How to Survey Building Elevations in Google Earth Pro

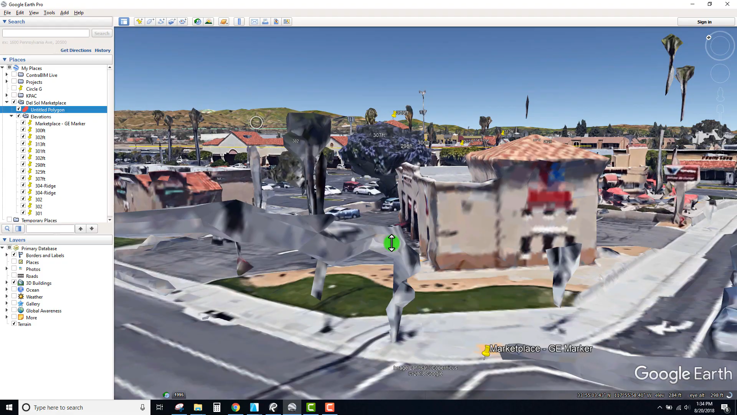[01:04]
And what I wanted to do with this polygon was actually to just provide a plane based off an absolute elevation so it is not tracking anything in terms of ground height or anything else.
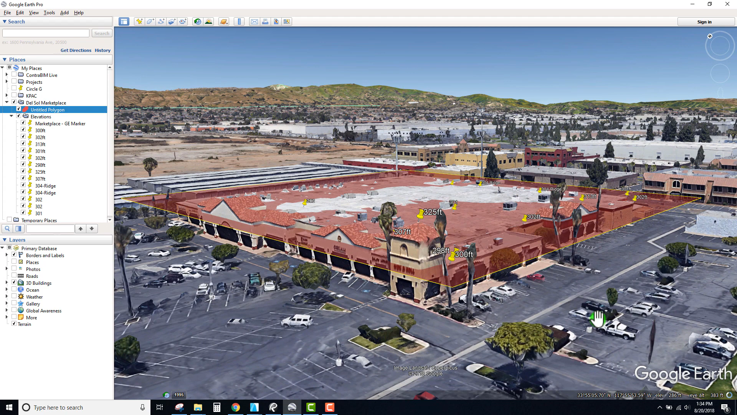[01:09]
All it is is this is just a flat elevation that's exactly at the altitude of 92 meters. So by using absolute I know that for a fact it's going to be as flat as possible within this system just based off drawing a plane. If we had done clamp to ground you could see that if we had elevated this up or relative to ground it would have been based off individual points at each of those locations.
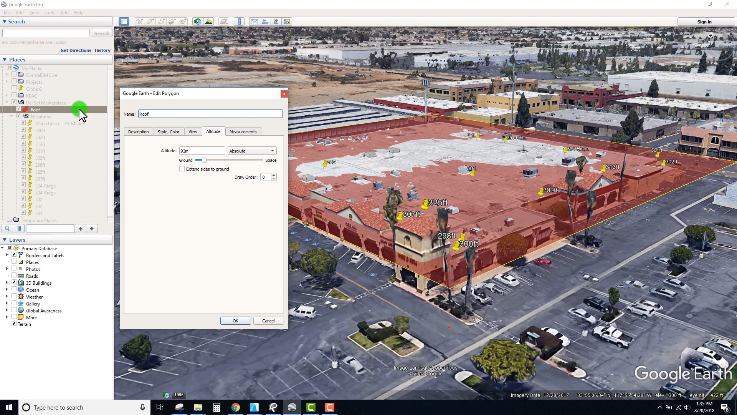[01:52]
We want absolute and we want that at 92 is essentially the cut that I wanted to use to really talk about the slope of this particular roof. So because what's nice about this is it's just a nice visual indicator to show that hey we got these points that
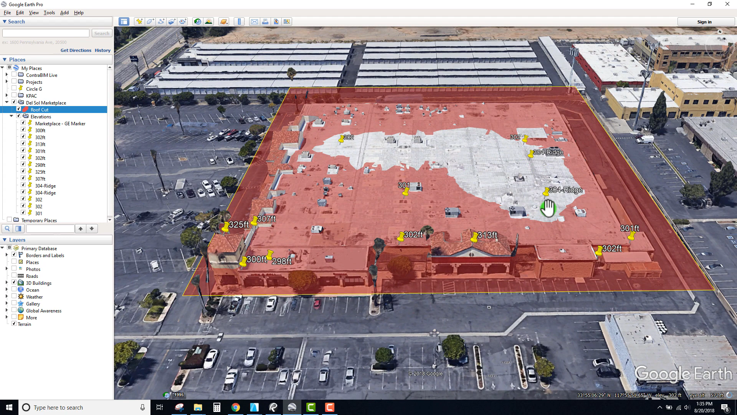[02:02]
are above 92 and we have points that are going to be below it.
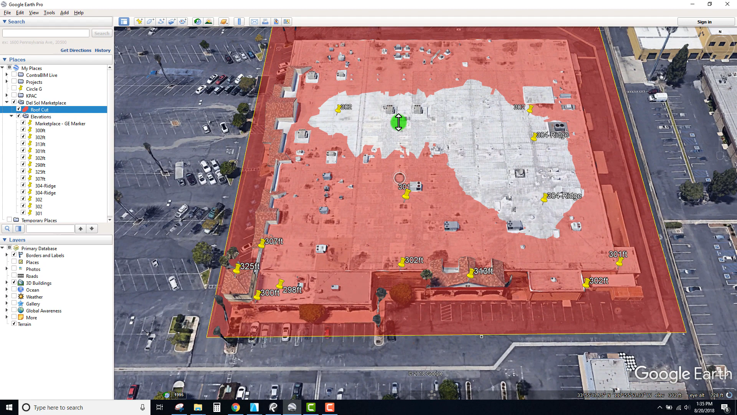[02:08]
Which essentially is anything that's cut in red there or with red as a shading over the surface. So you can actually see in some of these areas where you got these built up crickets you can see how everything
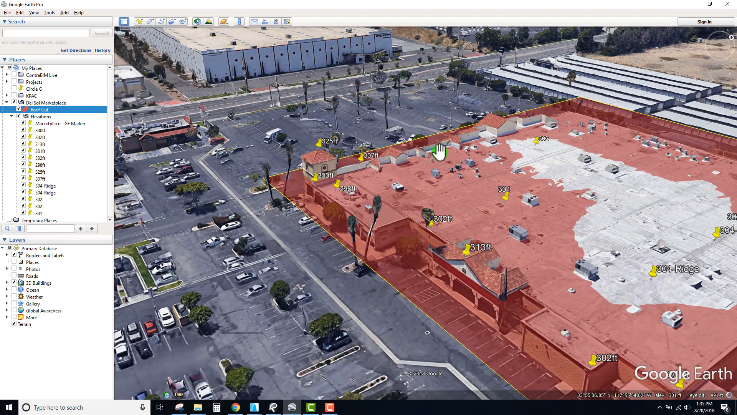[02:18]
on the edges is kind of flowing away from that lower elevation.
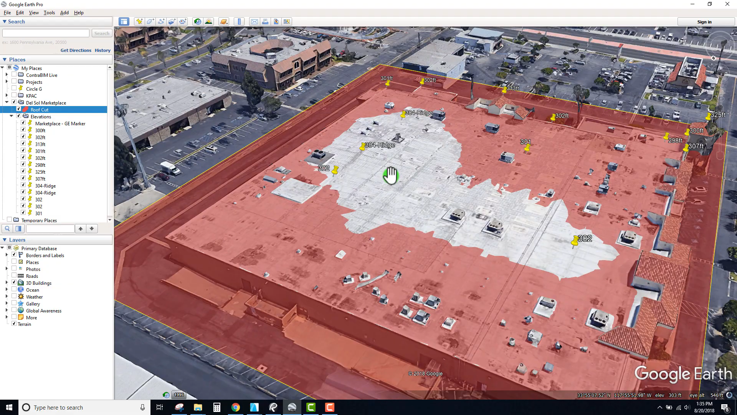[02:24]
But it's a nice you know quick way of understanding what the general elevations are on this particular roof.